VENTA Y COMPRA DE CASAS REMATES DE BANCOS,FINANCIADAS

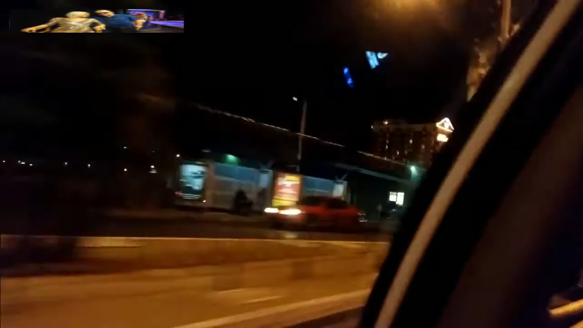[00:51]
That's crazy. Turn right onto Stewart Avenue. Where did he say? Here in the... That, where that sign is at? Oh, really? Yeah. Oh. Oh, man. That's cool. That is the... Turn right onto Stewart Avenue. Then turn right onto North 4th Street. El Corte. They have city tours, right? Yeah, look, and that's if you walk down that way, you'll see what I'm talking about. It's a big old, every hour.
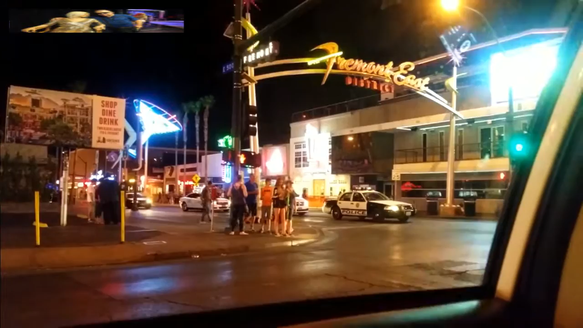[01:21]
Ah, okay. So we can... Vamos aquí, okay? Yeah, we can just drop here, or? No. Okay, you let us know where to...
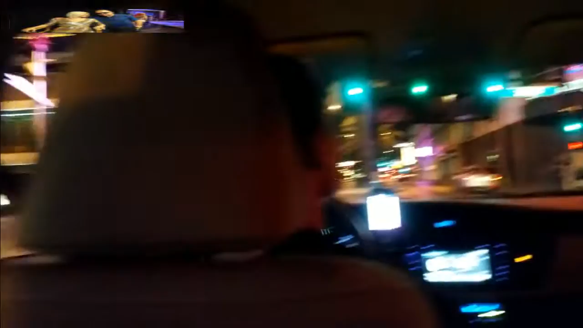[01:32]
Yeah, there's a cop right there. Ah, okay, yeah. Y mira la policía ahí parada. Yeah. The police ahí. Oh, yeah, there you